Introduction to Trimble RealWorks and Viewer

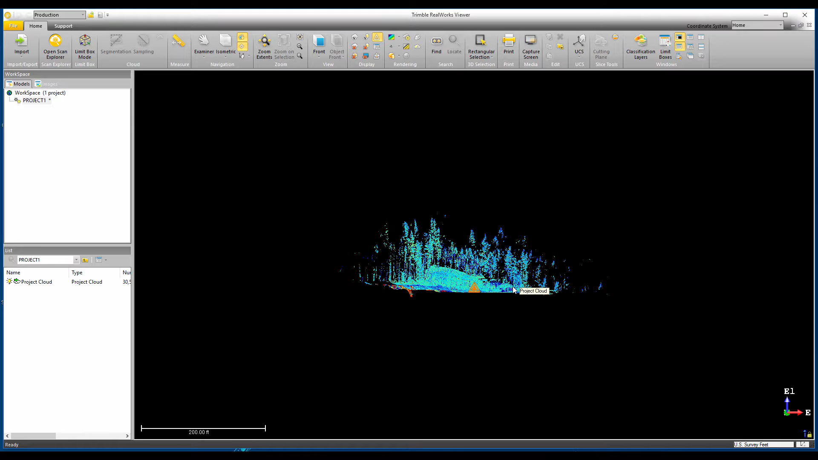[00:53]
Once the project's loaded, you should see the point cloud in what we call the 3D view. To rotate around the point cloud, use the left mouse button and then move the mouse. To zoom in or out, use the scroll wheel. Scroll in to zoom in, and scroll out to zoom out. Press and hold the middle mouse button or scroll wheel to move the point cloud in a panning motion.
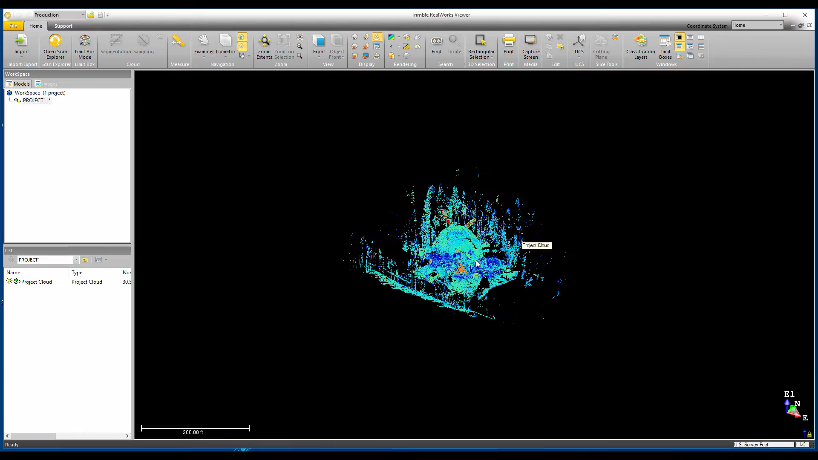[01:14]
Next I want to show you how to use the limit box to isolate a specific area of the point cloud to view or analyze.
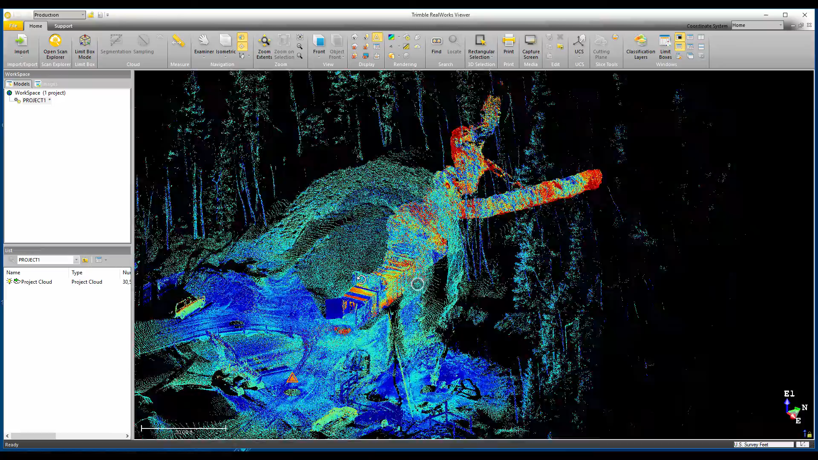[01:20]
To open it, click the limit box icon and then click where you want the limit box to be placed.
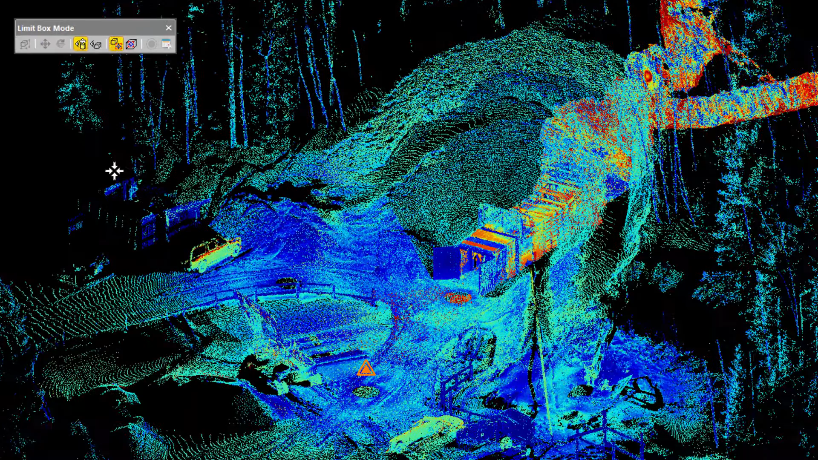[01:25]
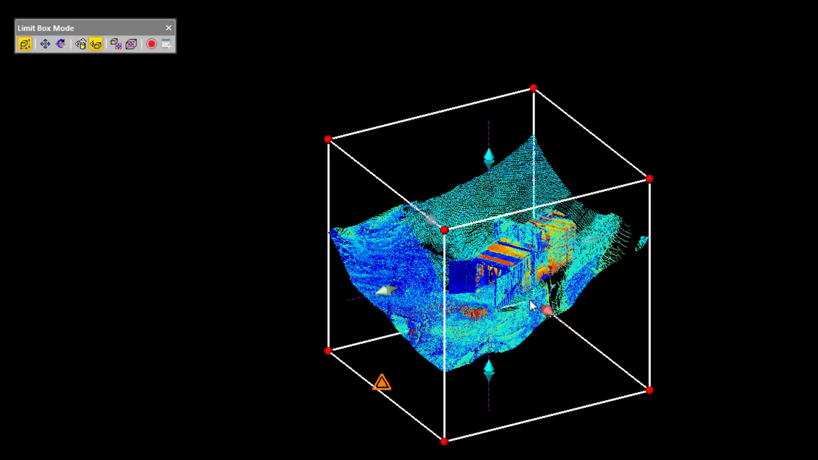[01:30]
Now you can modify the limit box in a number of ways to get the view just the way you like. You can modify the shape by clicking on this button, and then clicking on any of the grab handles.
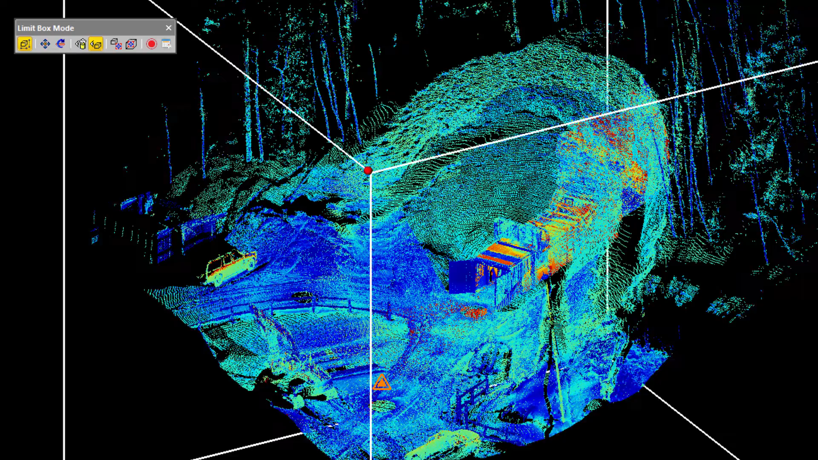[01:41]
It could be on the corners or on any of the six sides. And then you just move that grab handle to wherever you want the limit box to be placed.
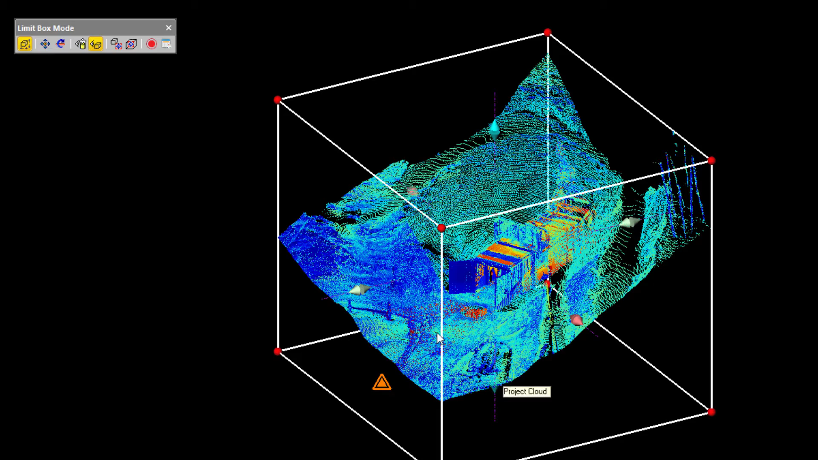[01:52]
You can also pan by clicking this button, and then clicking on any of these three axes or the shaded planes between them to pan the limit box.
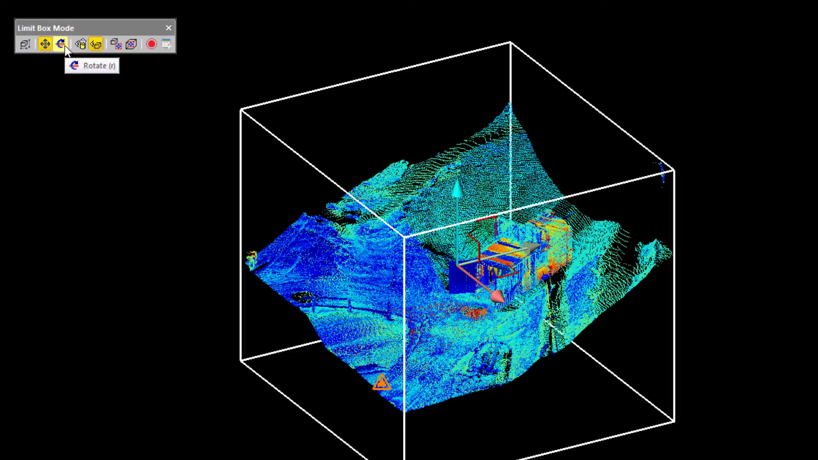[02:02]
And you can also rotate the limit box just by clicking on any of these rotation circles, for example, to align it with this tunnel.
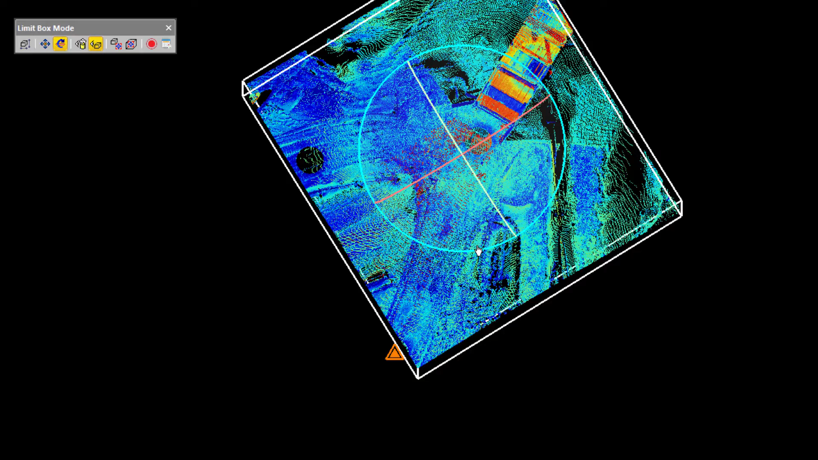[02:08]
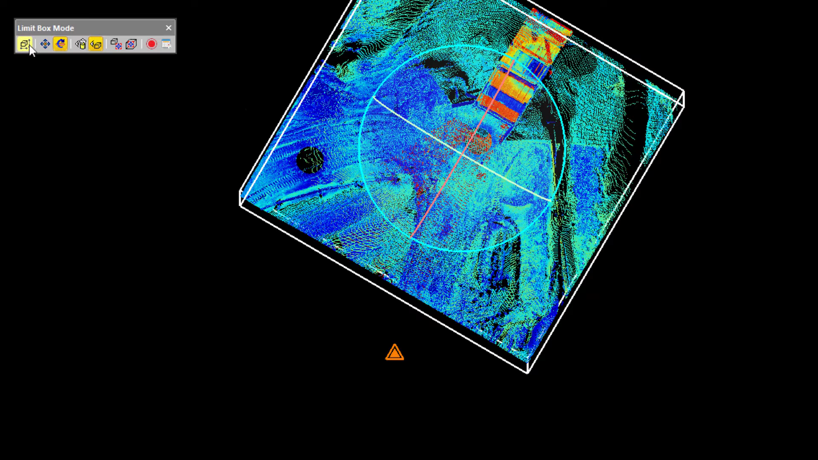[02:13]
And now, rather than use that box, I'm going to click on the gizmo to toggle to change the shape.
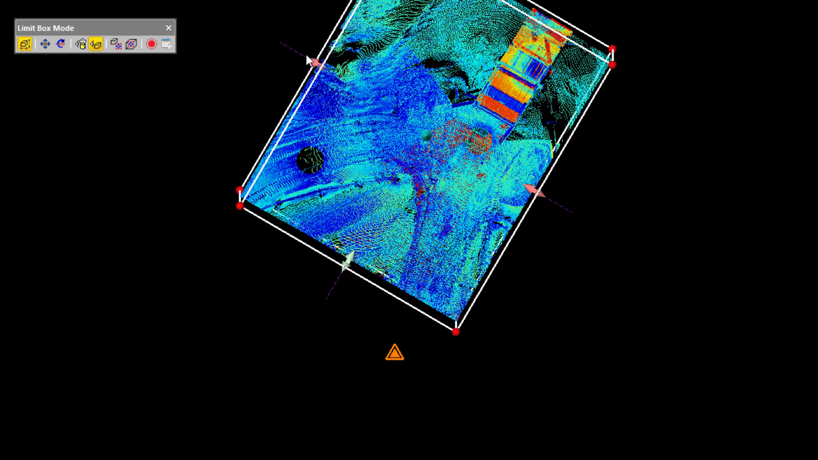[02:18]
And then I'm just going to use these grab handles to change
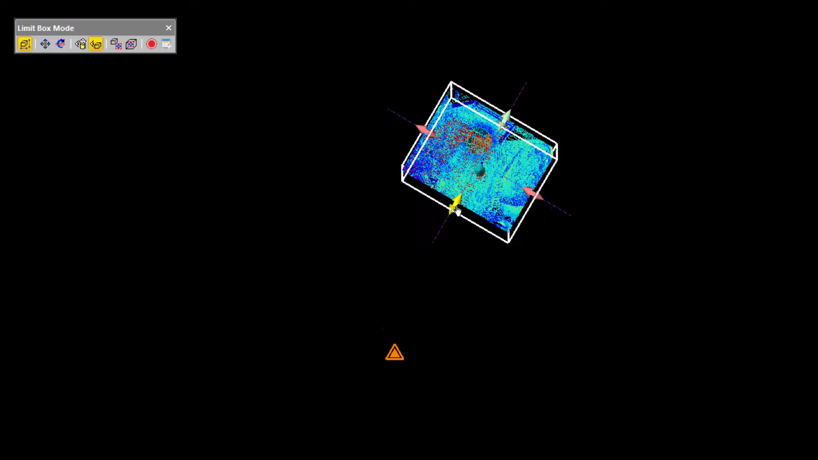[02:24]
the shape of the limit box to be very close to just this area of the tunnel.
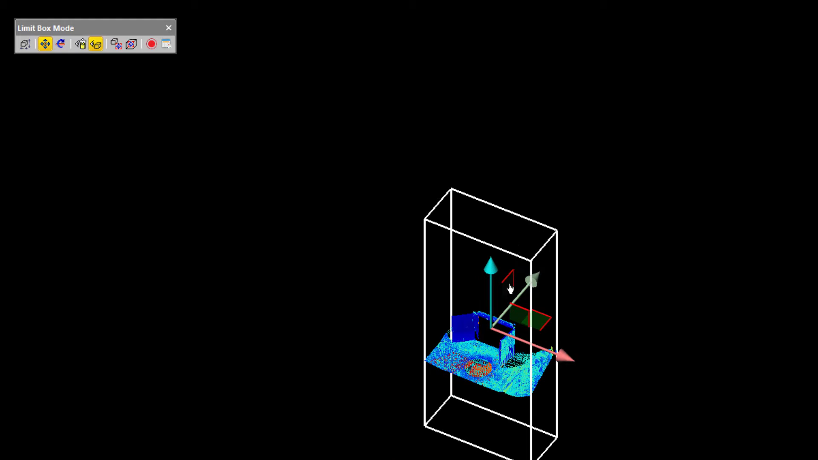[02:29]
And then I'm going to use the panning option,
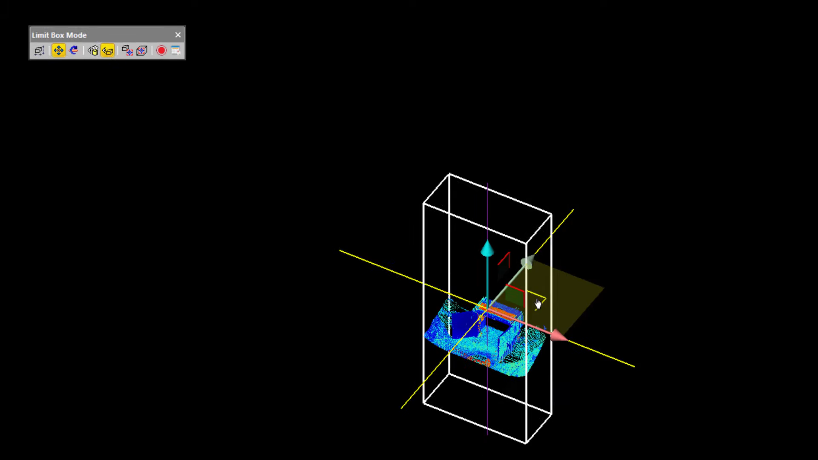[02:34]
just going to move it around so I can align it with the tunnel, so that as I pan it along this axis,
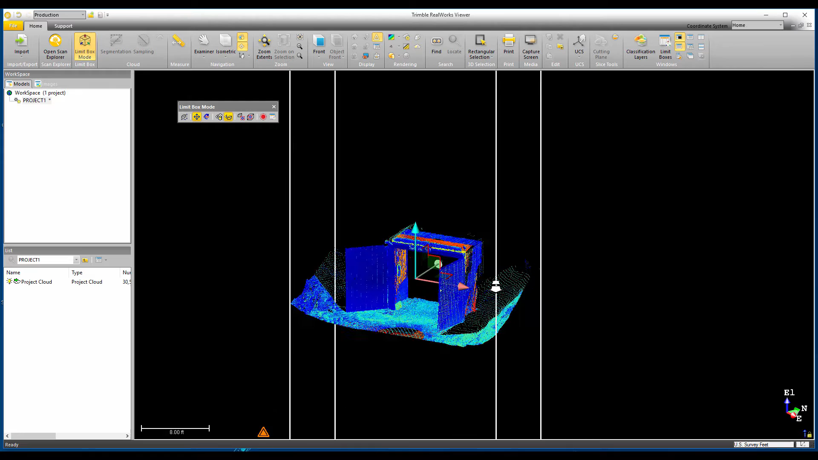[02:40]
it's going to move along the length of the tunnel.
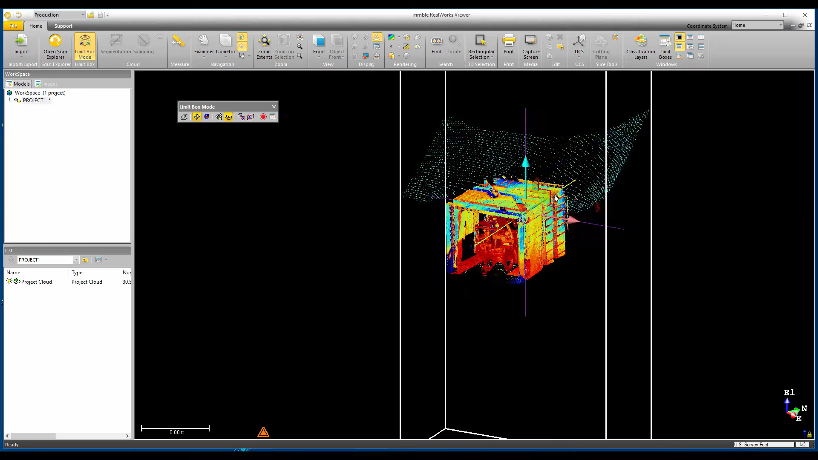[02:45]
You can see that the limit box is a very useful tool for viewing the point cloud,
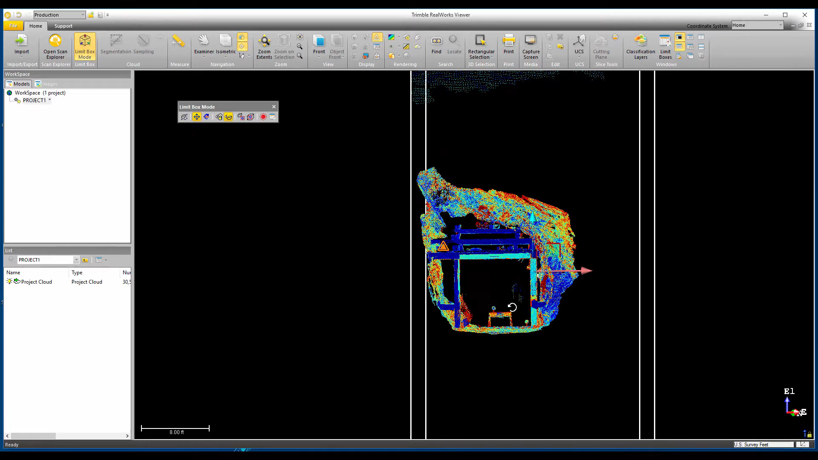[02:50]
in particular, when you want to view just a specific area.
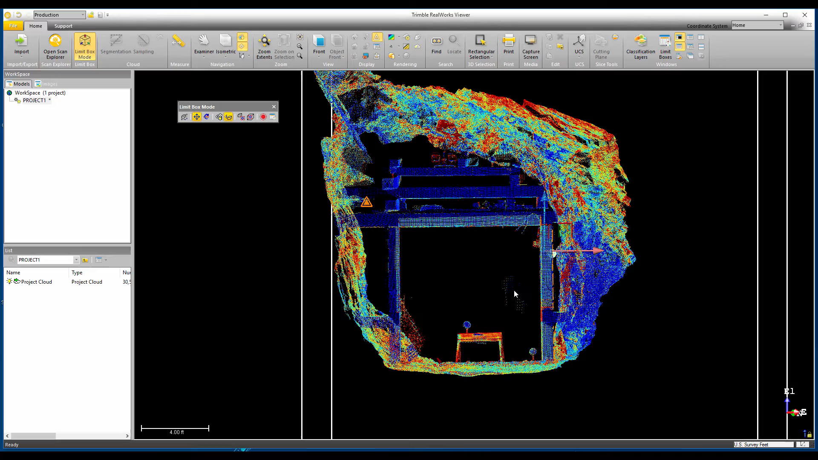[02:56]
But sometimes, you don't want to see the limit box itself, so you can click on the show limit box button to toggle it on and off.
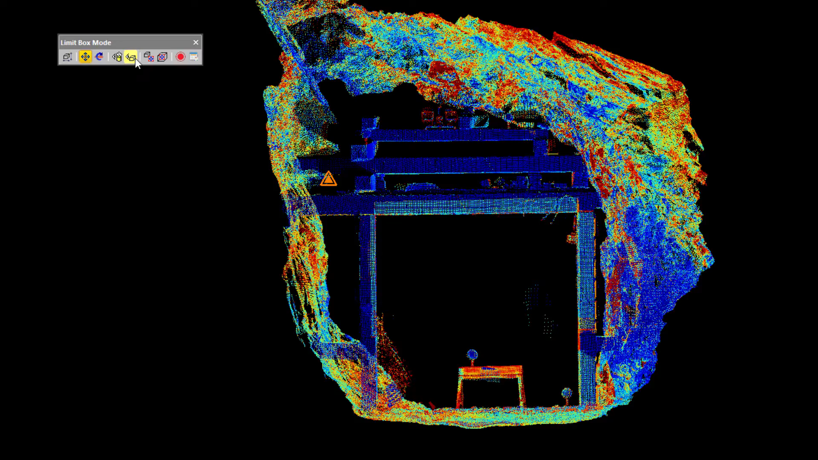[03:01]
And finally, let's open the measurement tool. Just click on the icon, and then you can see the measurement tool, and it's got a number of different options for taking measurements. We could simply take a measurement from one 3D point to another 3D point. We'll also show you your deltas.
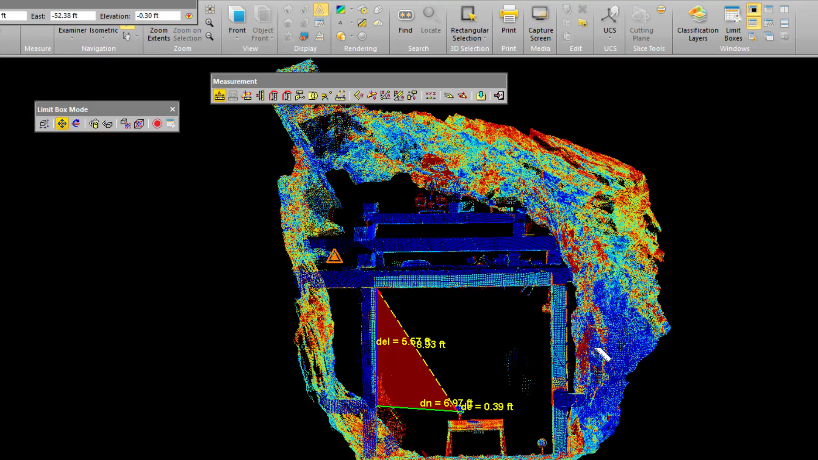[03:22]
Or you can use some of the specialty measurement tools, such as this one, which allows you to take a vertical clearance from one object to another object below it.
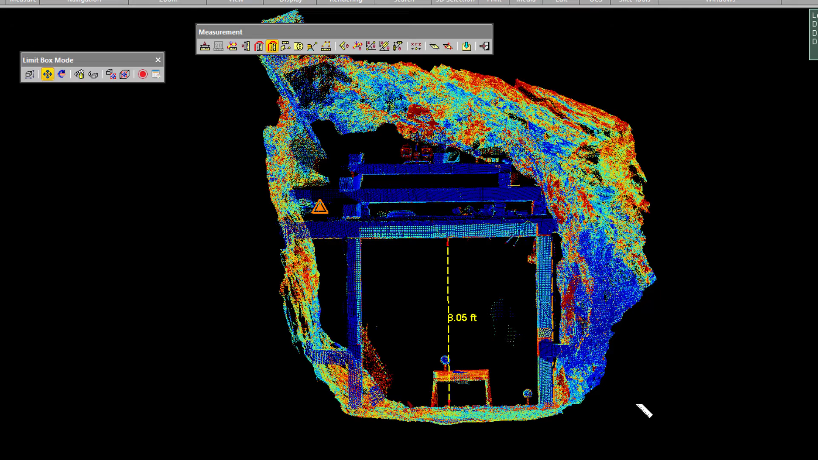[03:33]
Once you've finished taking measurements, simply click on the door icon to close the tool. I'd like to thank you for watching this introduction to the Trumbull RealWorks viewer.